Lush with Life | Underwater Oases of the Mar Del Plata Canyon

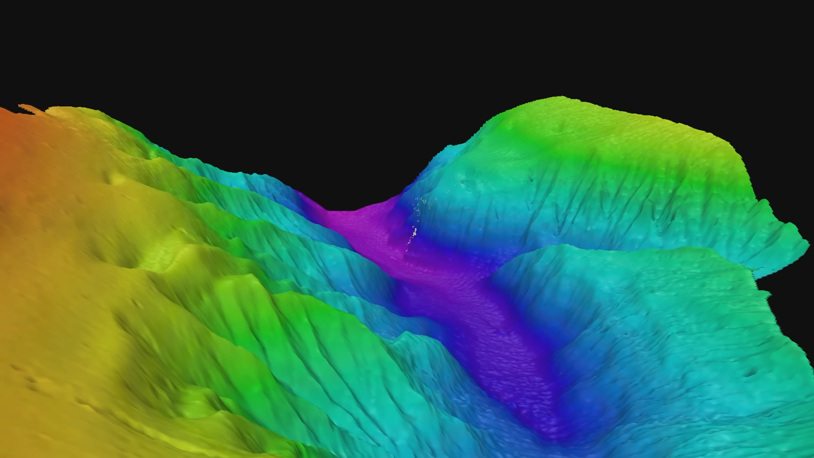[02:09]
En una distancia muy corta aparecen profundidades muy grandes.
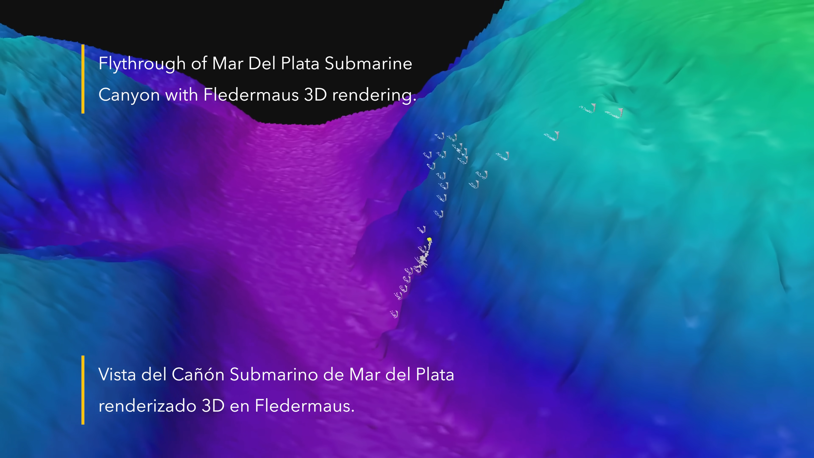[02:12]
Es como pensar en el cañón del Colorado, por ejemplo, a 3.000 metros de profundidad.